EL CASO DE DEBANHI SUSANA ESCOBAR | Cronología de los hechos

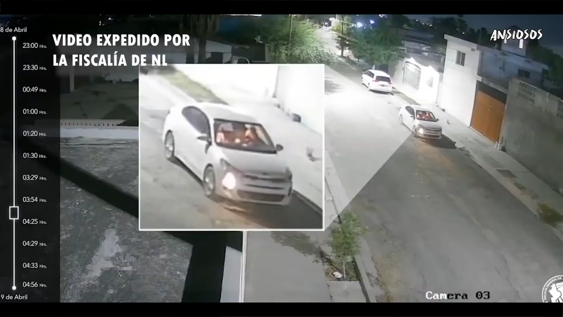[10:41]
Juan David indica que la chica comienza a portarse agresiva, argumentando que quiere regresar a la fiesta. También dice que le prestó un cargador para el celular de Devani.
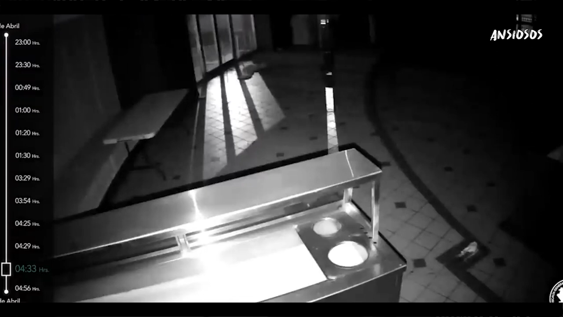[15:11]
Entre las 4:33 y las 4:56 horas se perciben los videos de vigilancia de un restaurante abandonado y del motel Nueva Castilla. Como Devani corre y llama a la puerta para poder entrar, sin embargo, a pesar de que corre, no se observa que alguien la esté persiguiendo.